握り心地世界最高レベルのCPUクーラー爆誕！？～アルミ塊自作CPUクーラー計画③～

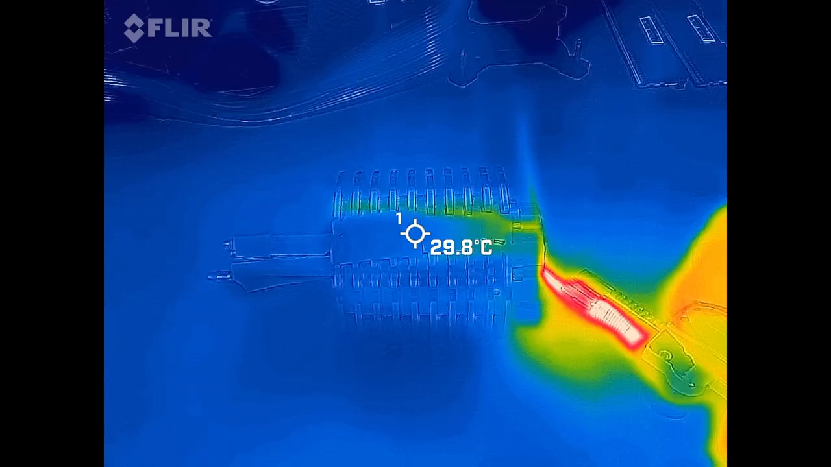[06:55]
On screen: spot 29.8°C
ートパイプに熱が移動するかを確認しておきますしばらく炙ってヒートパイプの状況を確認すると
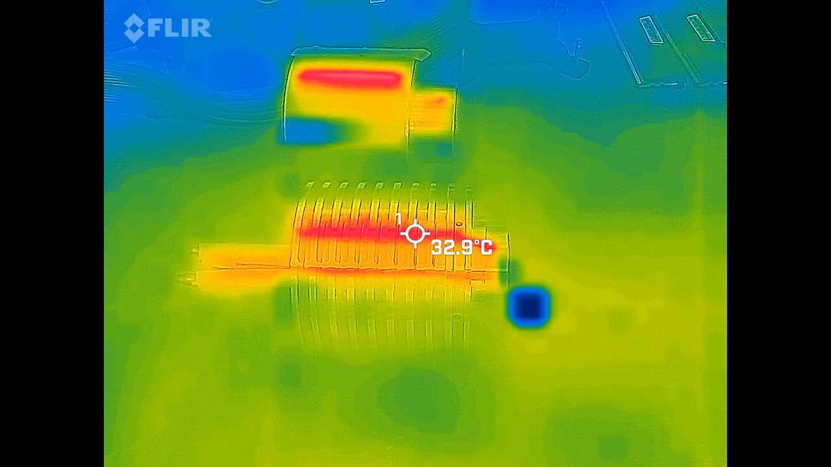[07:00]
On screen: spot 32.9°C
どうやら熱は移動してるようなのであれだけ曲がっていても動作自体は問題なさそう
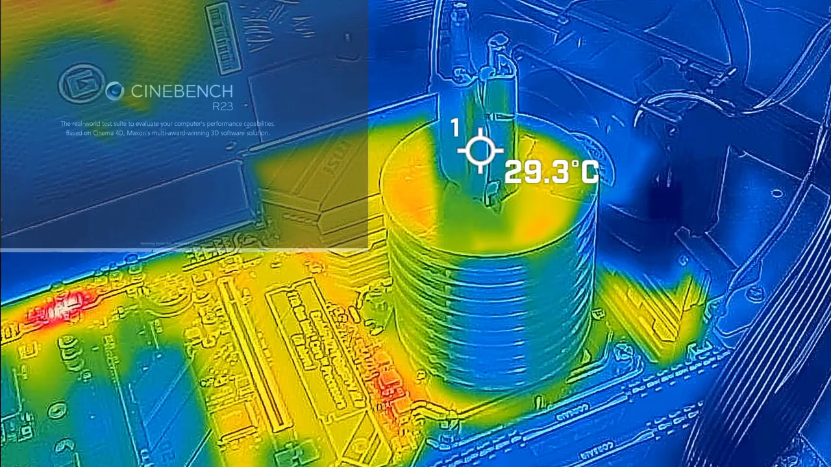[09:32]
On screen: spot 29.3°C
いた時の温度の流れを見てみます開始して間もなく80度に突破したあたりでもまだヒートパイプの方はそこまで暖かくなっていませんおそらく熱は到達しているものと思われるんですけども言ってる間にどんどん熱を分散していってアルミ界の方に熱が伝わっているものと思われます中盤を経過したあたりからヒートパイプは少しずつ暖
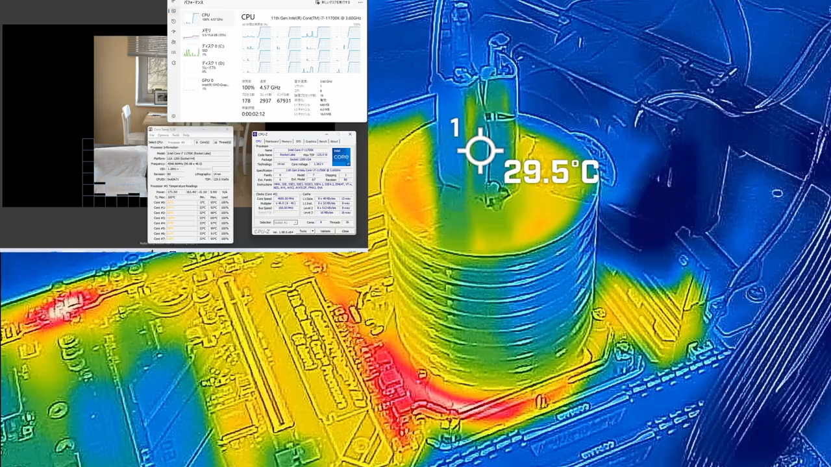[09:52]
On screen: spot 29.5°C
かくなってきたような状況その一方でCPUは90度を突破していますクーラーの下の部分にも熱が溜まり始めちゃっているのが分かりますよね優秀な能力があるCPUクーラー
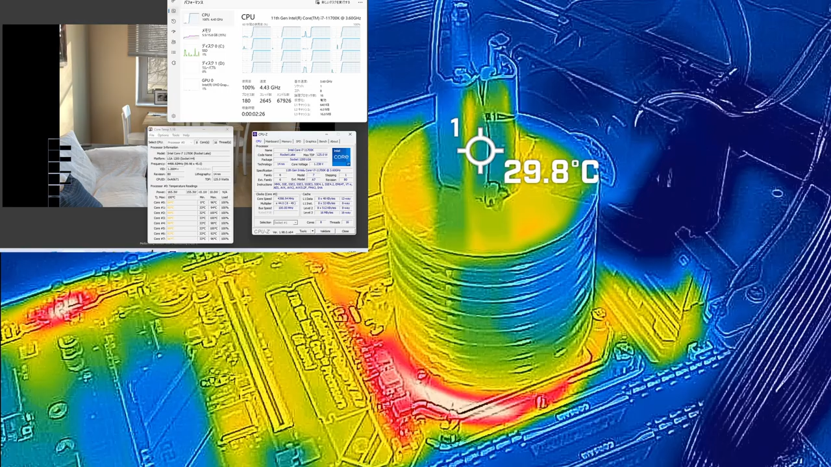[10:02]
On screen: spot 29.8°C
だとこの辺に熱が溜まらないってことは過去の検証で分かっているのでこのアルミの塊をCPUクーラーだとするならばこいつの性能は低いということになります実際に数値用のデータでも視覚的にも明らかに性能が足りていないということがこの時点で分かってしまいました検証が終わった頃になってようやくヒートパイプは暖かくなってきているような感じただ終わってから暖かくなるってことは蓄熱されていって
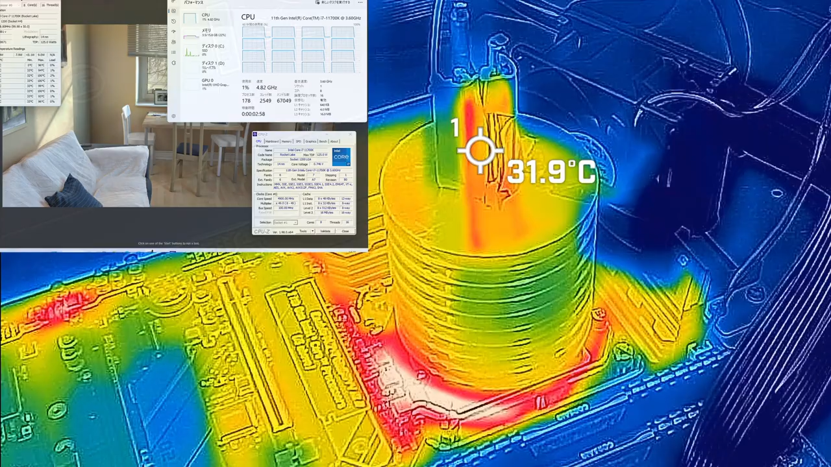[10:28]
On screen: spot 31.9°C
それが放熱できていないということを表しています
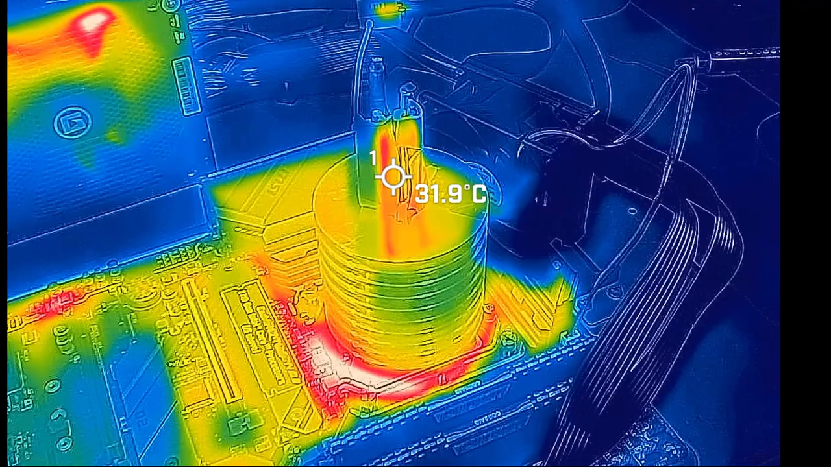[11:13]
On screen: spot 31.9°C
クションあるもののそこに熱が到達するまでに時間がかかってしまって結局蓄熱CPU接触面あたりでは熱の渋滞が発生してしまって発
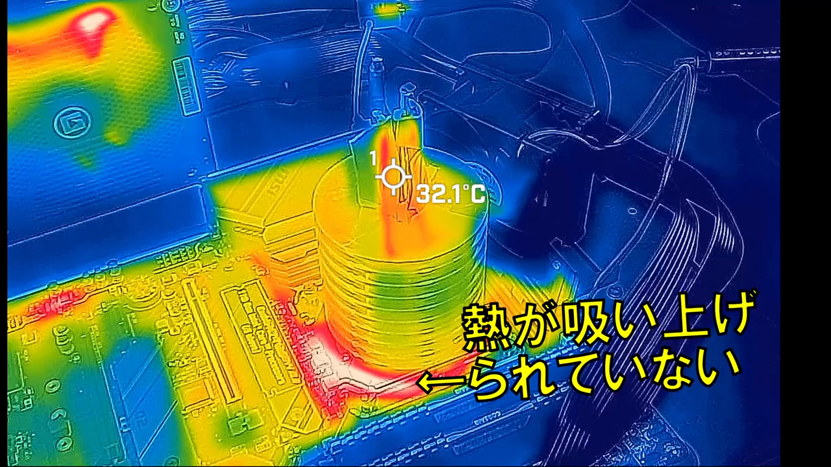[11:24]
On screen: spot 32.1°C
熱してしまっているんじゃないかと思ったんですよねこの辺に関しては皆さんからの考察だったりとかコメントお待ちしてますのでお願いいたしますということでCPUクーラーに関してはかなりな低性能とはなってしまったんですけど